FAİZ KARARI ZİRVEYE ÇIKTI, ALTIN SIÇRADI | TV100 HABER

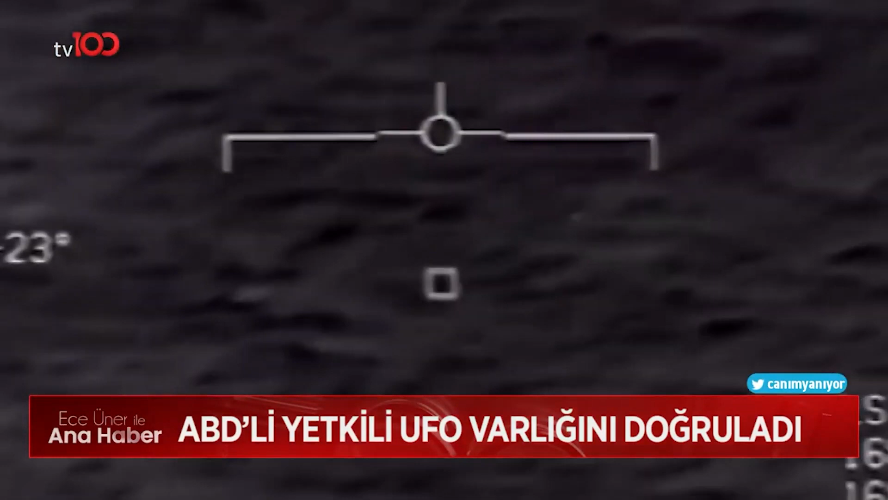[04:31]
Kongre'de Amerikan ordusunda görev yapan üç tanık ifade verdi. Tanıklardan görev yaptıkları dönemde havadaki gözlemlerini anlatmaları
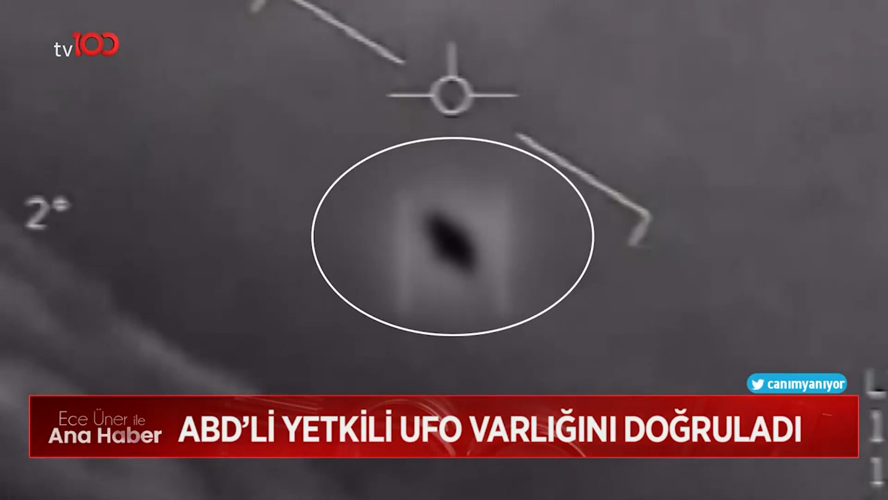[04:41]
ve tanımlanamayan anormal olgulara ilişkin betimlemelerin ortak özelliklerini anlatmaları istendi.